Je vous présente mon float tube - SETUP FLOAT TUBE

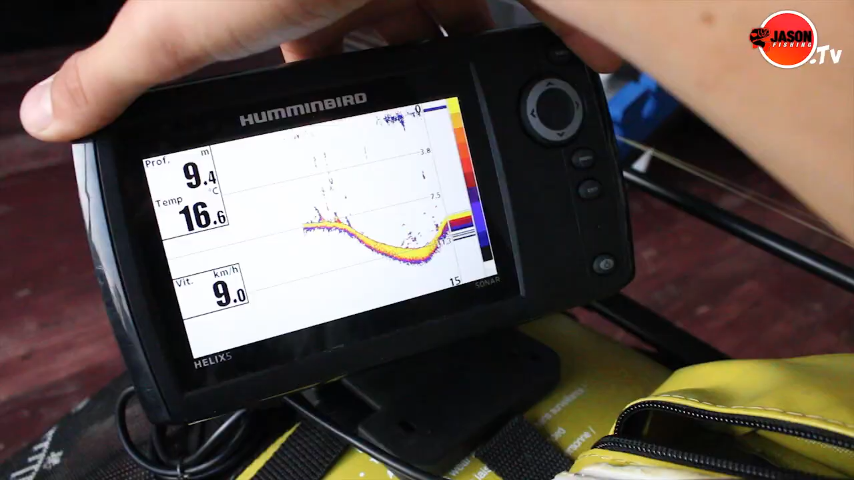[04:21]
On screen: depth 9.4 m, water 16.6°C, speed 9.0 km/h
sondeur comme ça à ma guise parce qu'il faut savoir que ces sondeurs là enfin c'est les Elix comme celui là ils peuvent se faire pivoter comme ça